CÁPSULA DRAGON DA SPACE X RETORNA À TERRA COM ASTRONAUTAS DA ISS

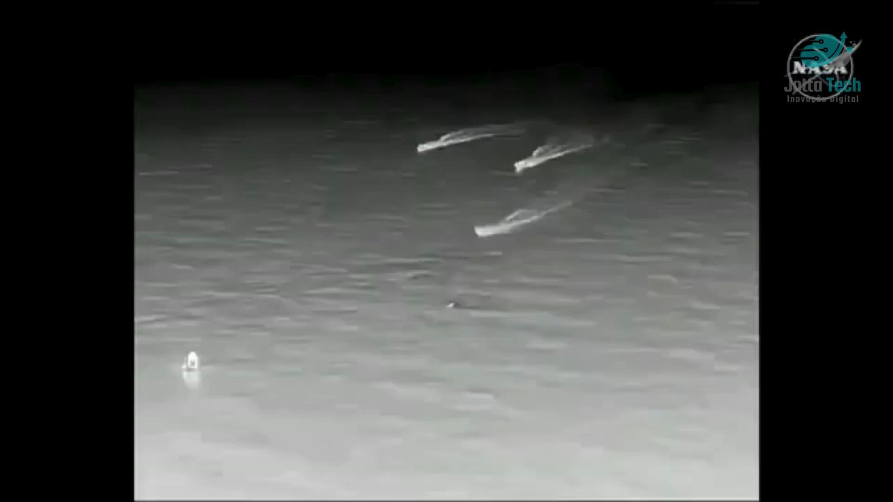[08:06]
those fast spacex is go for recovery personnel to approach expect personnel alongside in the next few minutes